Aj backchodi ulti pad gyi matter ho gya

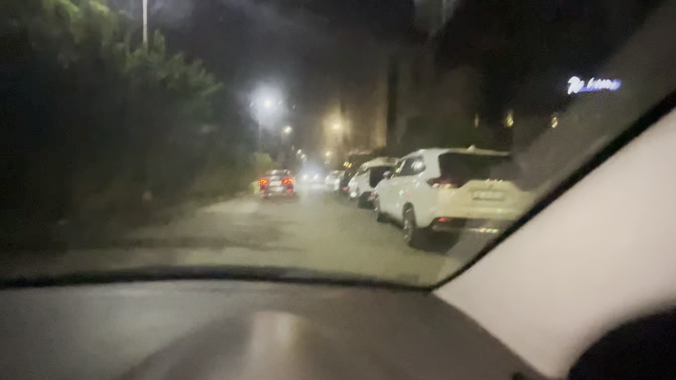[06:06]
फाइव स्टार लगता है किसी एंगल से, मतलब टू स्टार भी अच्छे अंदर से लगता है।
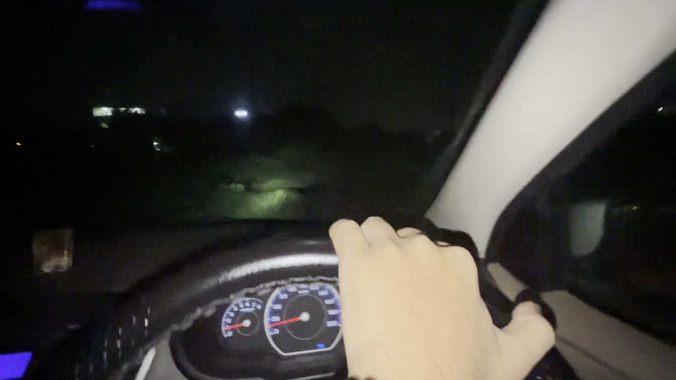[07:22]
तो गाइस यहाँ पे थोड़ा कीचड़ है, बस गाड़ी अटके ना। अरे फॉर्च्यूनर है तेरी, मिनी फॉर्च्यूनर है। तो गाइस देख सकते हो दूर दूर तक कोई नहीं है यार यहाँ पे, ठीक है रास्ता बंद लगा है। गाइस बिल्कुल
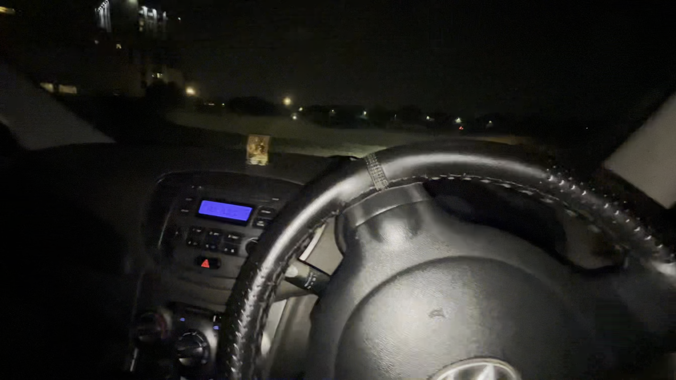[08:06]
आ चुके हैं। तो गाइस अभी हम यहाँ से मुड़ रहे हैं भाई, कुछ दिख रहा है तुझे?
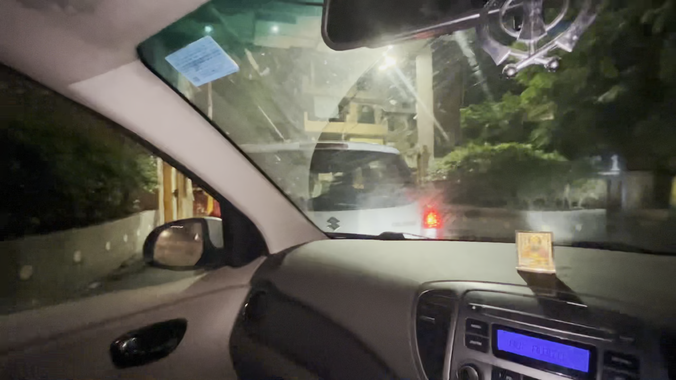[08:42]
तो गाइस ये अंकल ने एकदम गाड़ी रोक दी भाई, भाई एकदम रोक दी, देख भी नहीं रहा आगे पीछे। ठीक है गाइस चलो, ऐसी तूने स्लो करा है